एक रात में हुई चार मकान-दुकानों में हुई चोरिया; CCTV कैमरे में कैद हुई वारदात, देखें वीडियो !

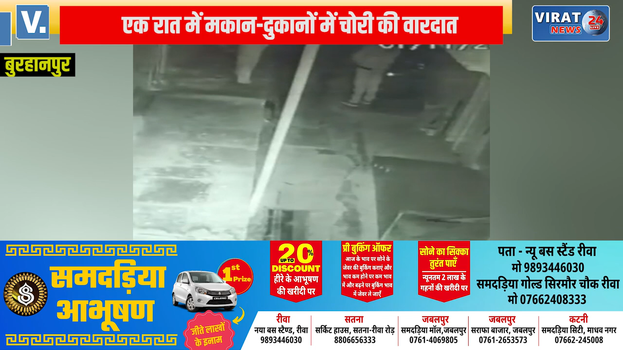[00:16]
पहुचें एक जगा सीसी टीवी फोटेज में तीन आरोपी चोरी करते नजार आ रहे हैं पुलिस मामले
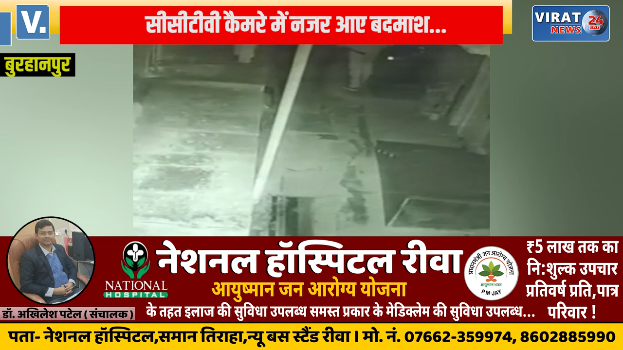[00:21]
की जांच में जुटी है तेर रात बुधवारा में यसवंत कुलहे के सूने मकान में चोरी की वारदात हुई बदमास यहां से सूना चांदी के आभुसन चुरा ले गए नगदी वी चुराने की बास